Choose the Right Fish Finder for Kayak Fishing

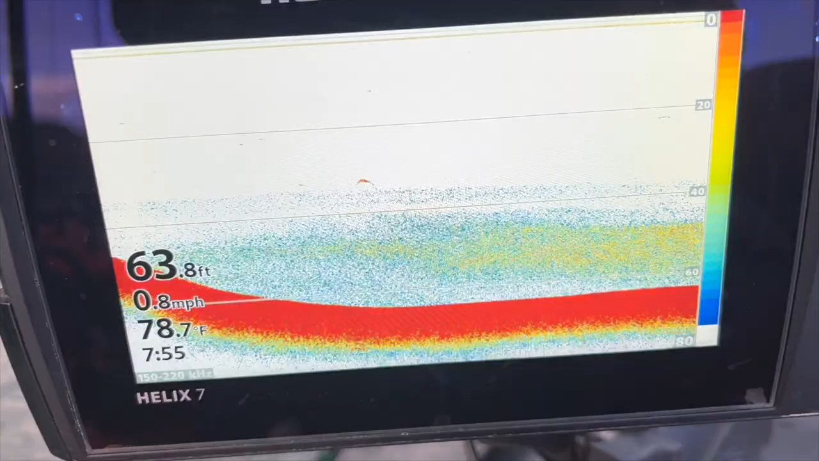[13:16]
On screen: depth 63.8 ft, water 78.7°F, speed 0.8 mph
much better resolution here i can see fish much more clearly
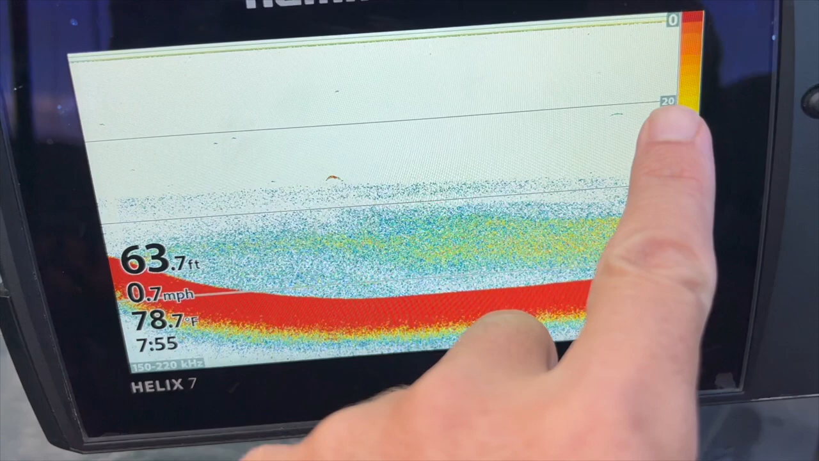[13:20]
On screen: depth 63.7 ft, water 78.7°F, speed 0.7 mph
on the fish finder and i can locate that thermocline really easily so i find the sonar to be really much more useful in open water where's the fish